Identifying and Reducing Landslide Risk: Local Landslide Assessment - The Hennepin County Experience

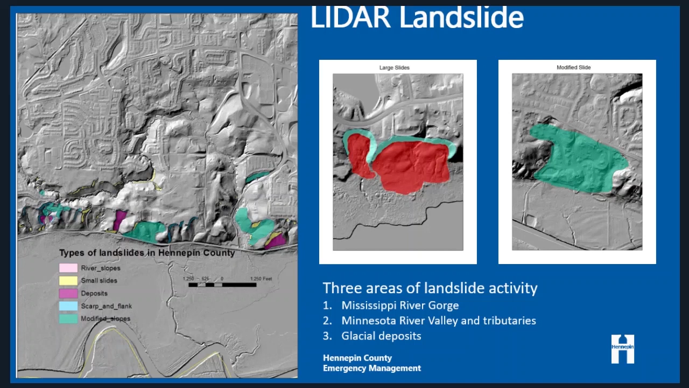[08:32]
river valley which is more deep-seated landslides and then the glacial deposits that are scattered throughout the uh the county are really more small shallow landslides but they're definitely three different types of uh or styles of landslides so this fundamental challenge we have to